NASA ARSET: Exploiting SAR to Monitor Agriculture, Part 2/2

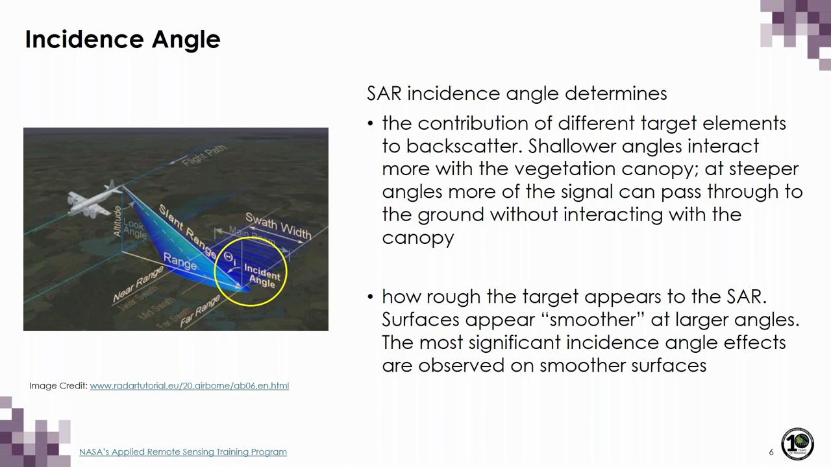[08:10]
lower parts of the canopy or the soil itself. The incidence angle also determines how rough a target appears to the radar. So, surfaces appear smoother at larger incidence angles, and the most significant incidence angle effects are observed on those smoother surfaces. So, let's take a look at what this means.
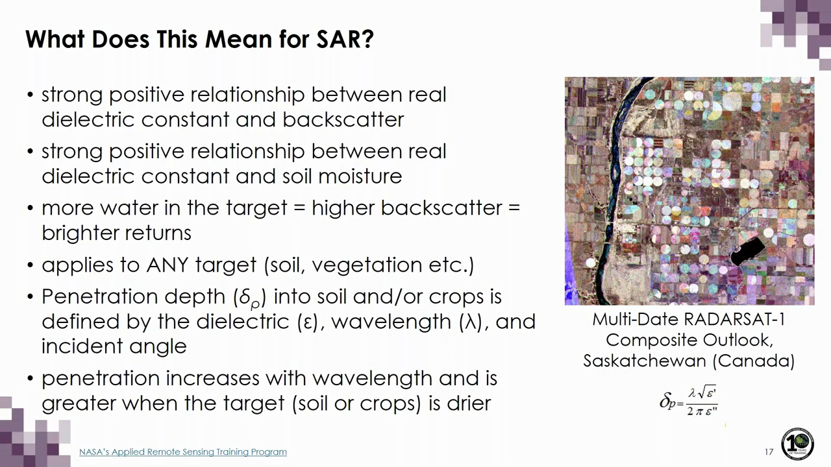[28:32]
Penetration depth increases with wavelength. So, remember we talked about L-band being able to penetrate further than, for example, X-band. And the penetration is also greater when the target, whether it's soils or crops, are drier. And finally, I want to conclude with just two additional slides.
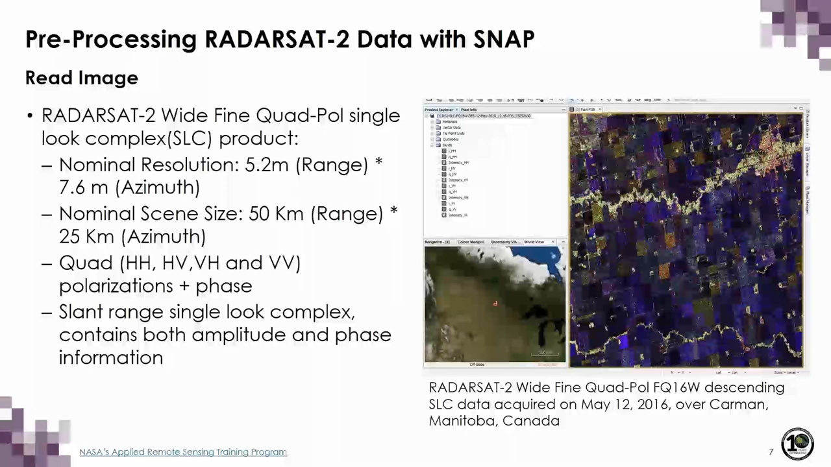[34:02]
Let's go ahead and open SNAP software.
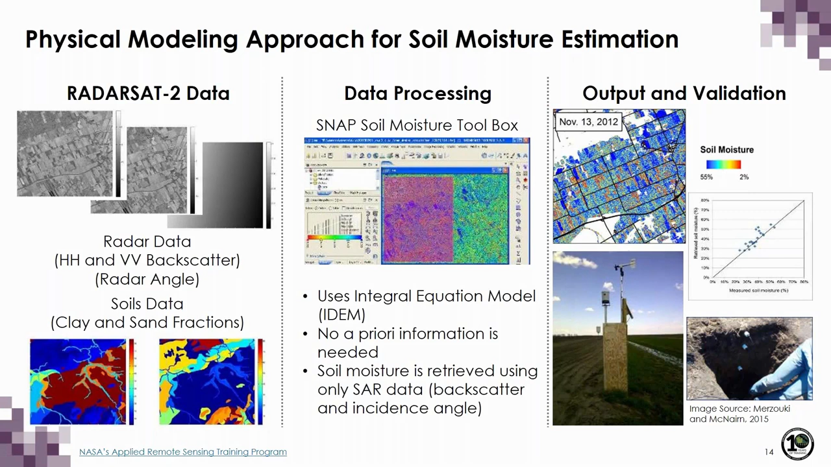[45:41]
To solve these three unknowns, we need at least three measures of backscatter. So, if you have two images required at different incidence angles,
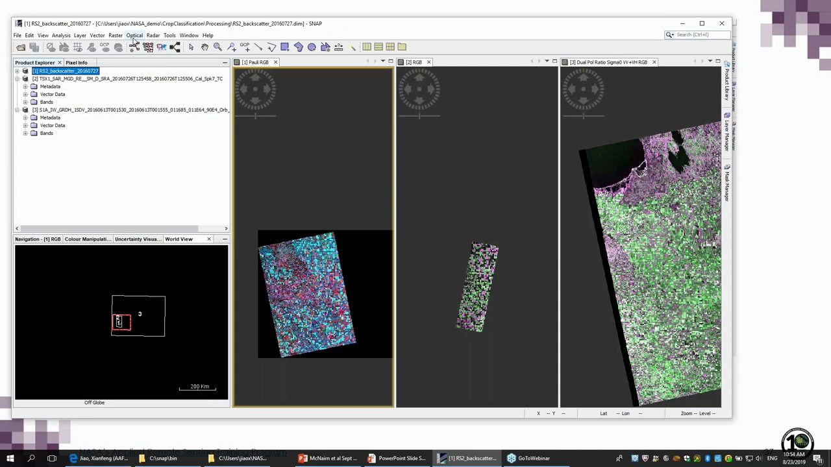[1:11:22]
We go to... We go to... Raster... Subset. There are three types here. This one for defining the cropped area. This one... Define the... For selecting the bands to be cropped. And this one... Define the... And this one... Define the bands to be cropped. Or select the metadata to be added.